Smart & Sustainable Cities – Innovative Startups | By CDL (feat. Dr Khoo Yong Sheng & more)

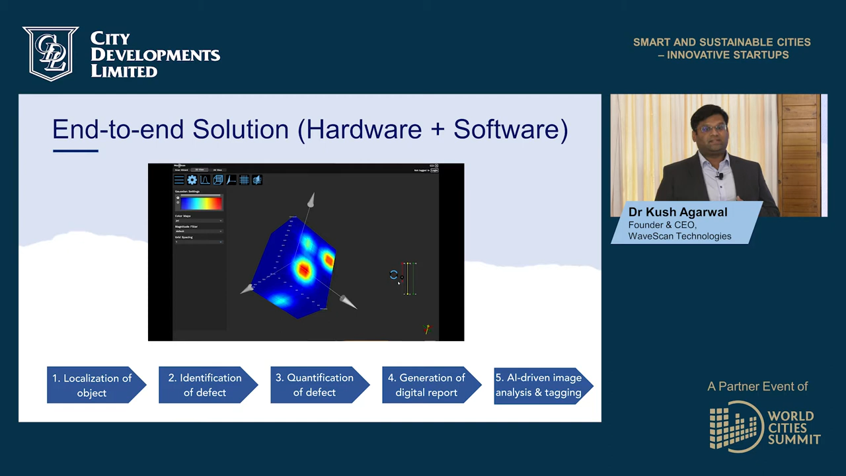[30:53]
And we have integrated our scanner systems into modular form factors that integrate into robotic platforms such as drones, UGVs.
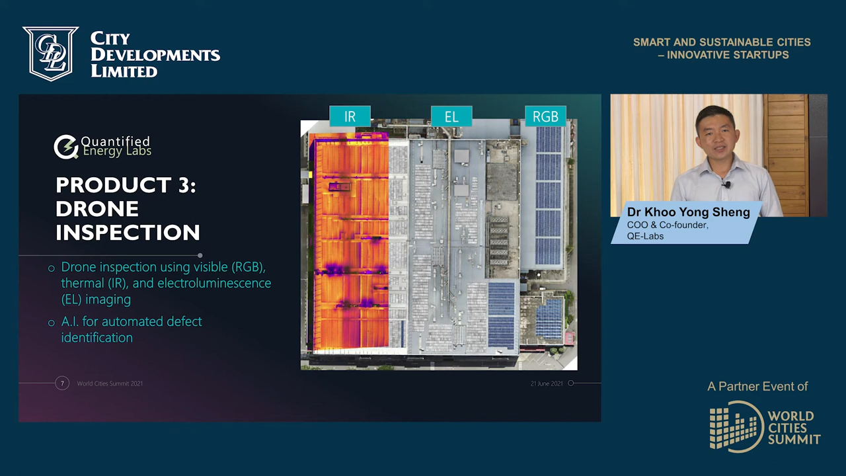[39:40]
And incorporating the three extensive imaging technologies with AI, we are able to accurately detect the defective panels in the PV systems and replace them timely. The project we are working on currently is a floating PV project.